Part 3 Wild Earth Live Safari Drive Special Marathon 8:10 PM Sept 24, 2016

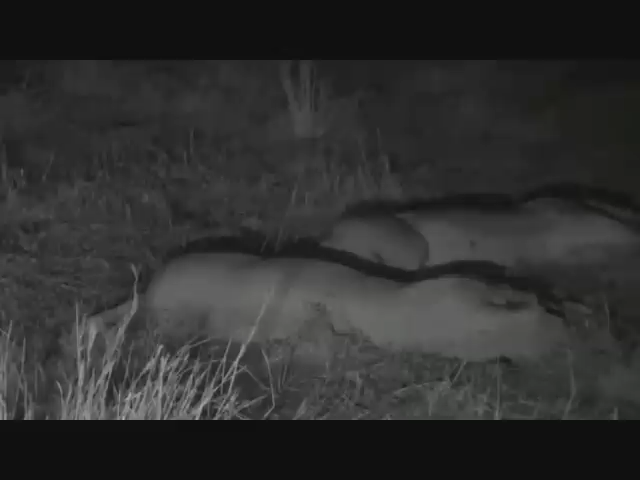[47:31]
And of course, the only way you can do that is to spend an extended period with these animals. That one is alive. You can see there it's breathing.
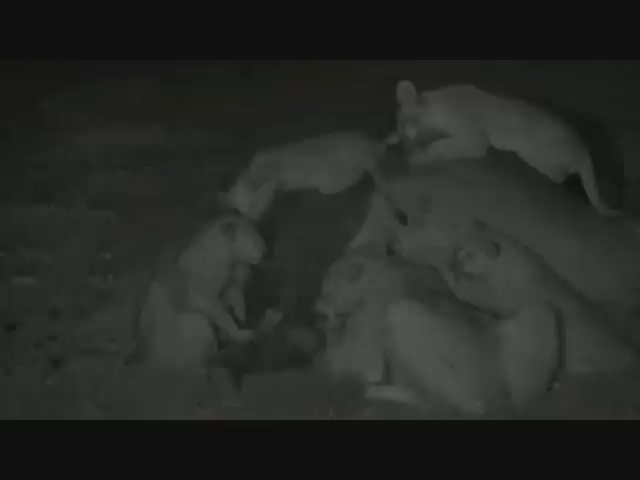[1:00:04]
around, firstly, or possibly big enough to challenge all of these lions at the moment. So there's four adult lionesses around here. So the average, and there's three hyenas to one adult lioness before they become brave. Oh. Little disagreement there. So you'd need at least 10 hyenas to really trouble these lions at the moment.
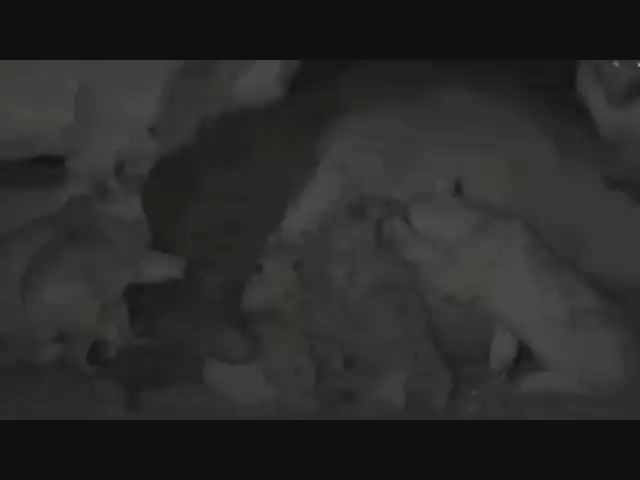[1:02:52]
Yes, and see, they're so well fed, they're more playing than eating,
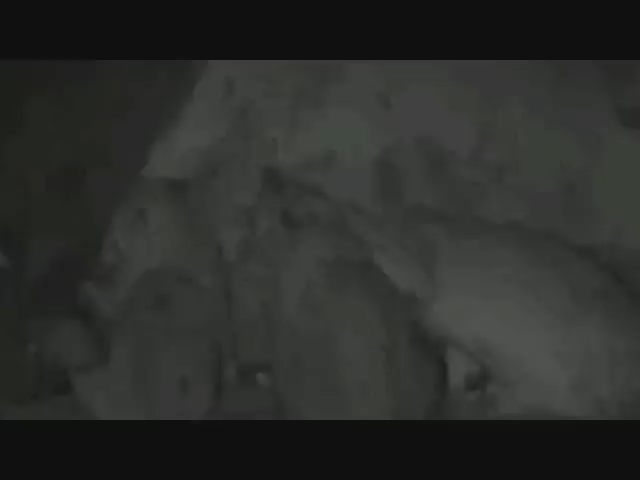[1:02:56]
quite a few of them, jumping up and down on the carcass. Chewing on the ear, which is not very tasty and not much meat there. But I suppose a nice chew toy.
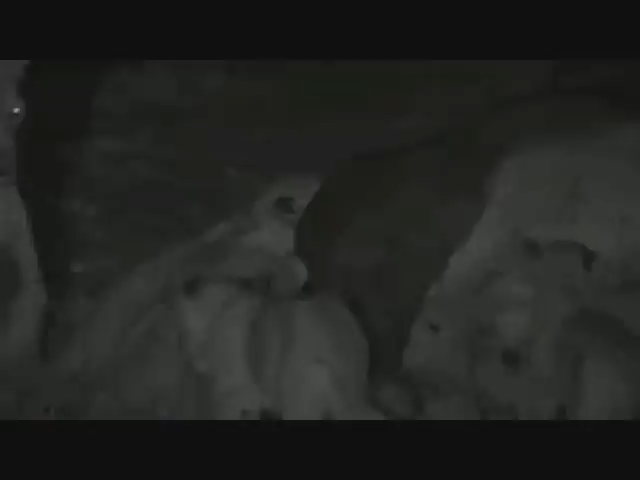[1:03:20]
Look at that spitting. Oh, we can hear some bushveld rain frogs calling now. That what what? That noise there.
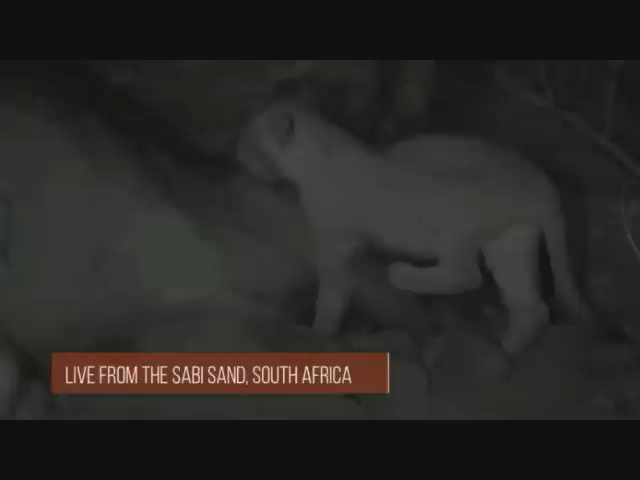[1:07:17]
These lions have just killed this adult buffalo bull, and they've brought their cubs in to feed.
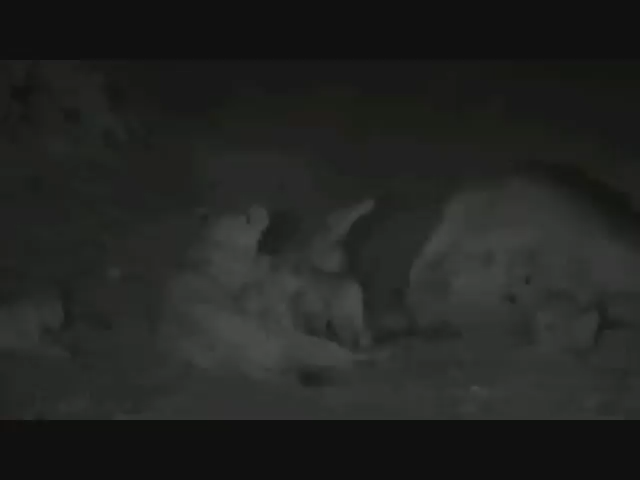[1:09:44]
But these lions have been so well fed during this drought. As you can see, they're not too perturbed about eating. And the cubs are more playing than feeding. Well, there's a couple of them getting really stuck in there. Ah, there, that's what they might have been looking at. There was something around in the bushes next to us.
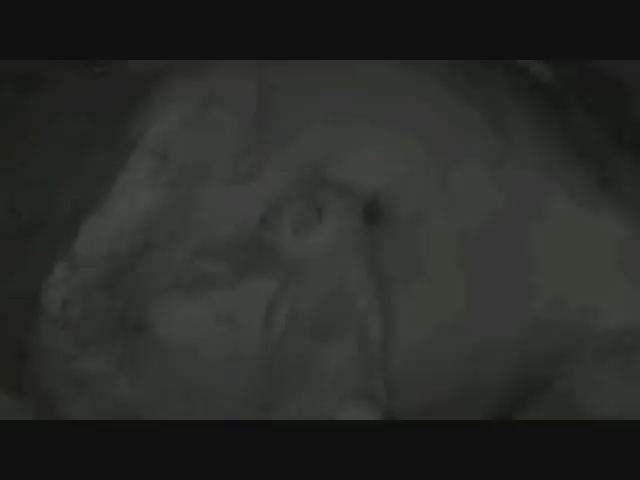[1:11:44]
if done constantly in the same place, would actually remove human skin in their very, very rough tongues. We can hear that little one right next to us again. It's walked probably... There they are. No, they are no more than about 5 feet from us.
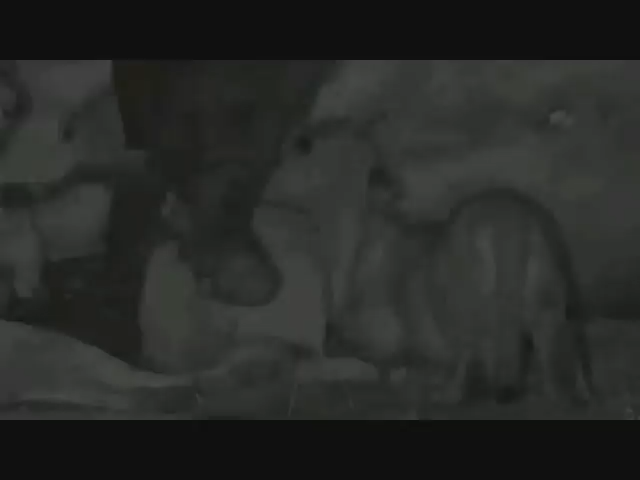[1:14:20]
See, that one's managed to get in through its nether regions there. That area was opened up by the lionesses earlier.
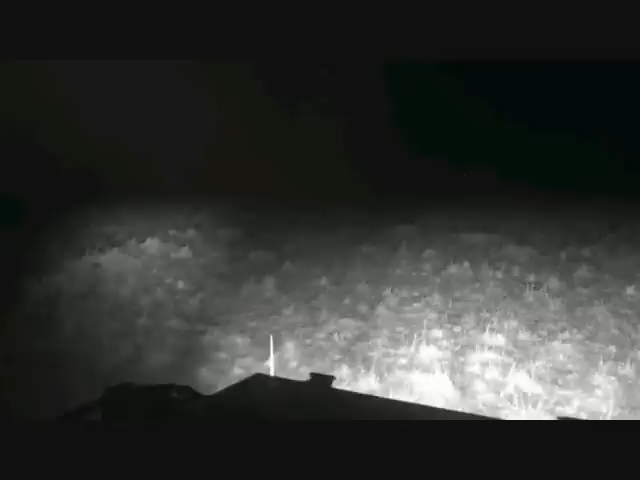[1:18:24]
9:30. Straight ahead. She's jogging. I have to turn these off. I'll just turn those on. It's too bright, isn't it? Jandri, if you see anything in front of us, you let me know, will you? Otherwise, we're going to go into a hole.
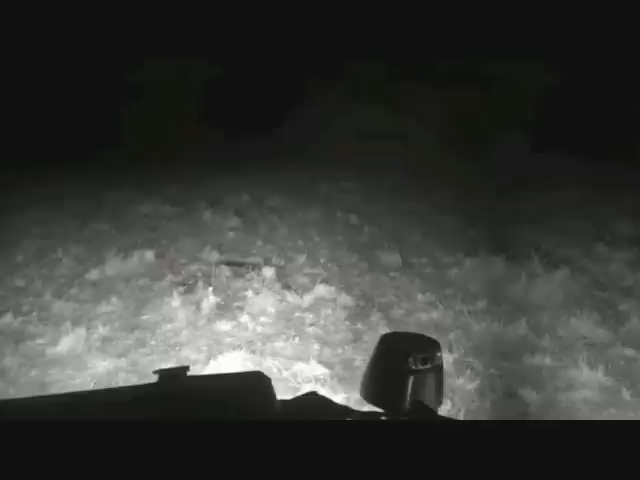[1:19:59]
So we went off, everyone, to try and see if we could find whether there's a buffalo or wildebeest. They turned out to be wildebeest.
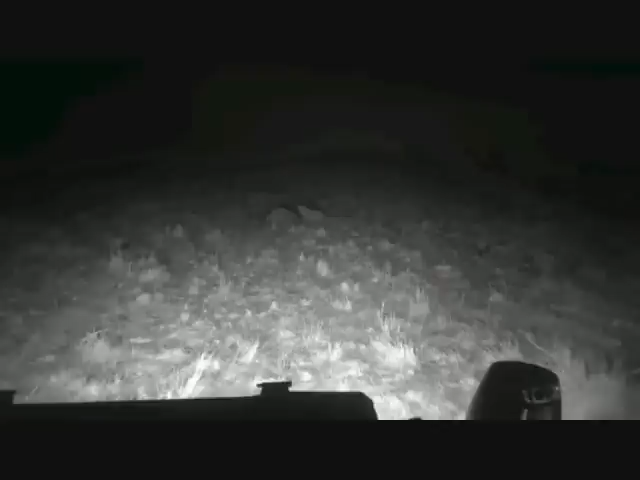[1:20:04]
Then we turned round and that's what we found.
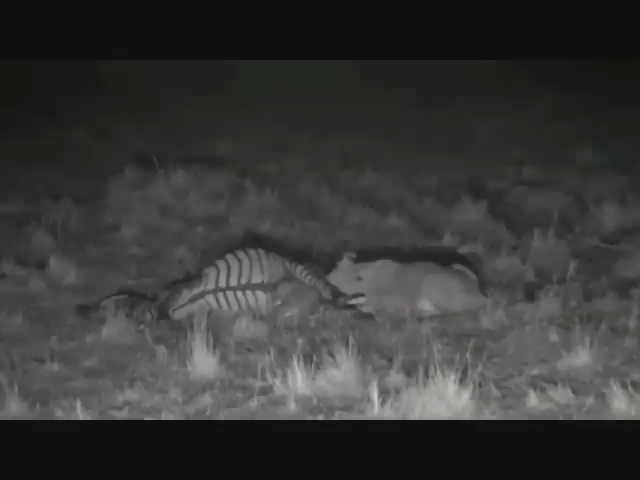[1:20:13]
So if you have just joined us, this zebra died, we think, as a result of injuries inflicted by a crocodile during one of the crossings over the Mara River. We watched two lionesses eating it earlier.
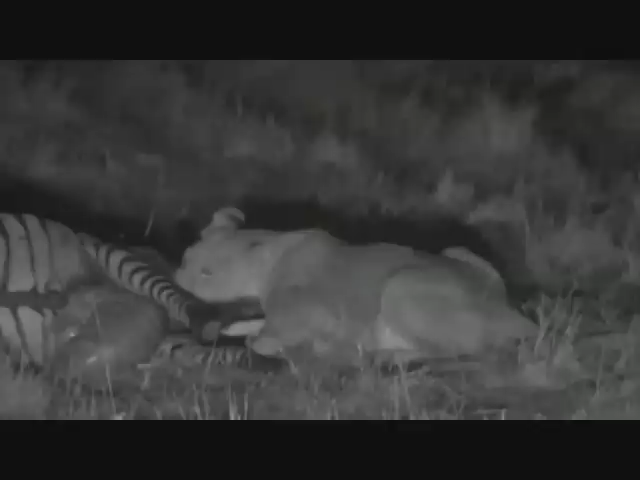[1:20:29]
One of them then threw up violently, and then they we drove off and we found two others, and they were shortly joined, we thought, by the two that were eating this zebra. Now suddenly, they're back here. We don't know why she threw up. We don't know why nothing is eating this thing. We don't know why that whole group of four lionesses isn't eating the zebra. It's all rather strange.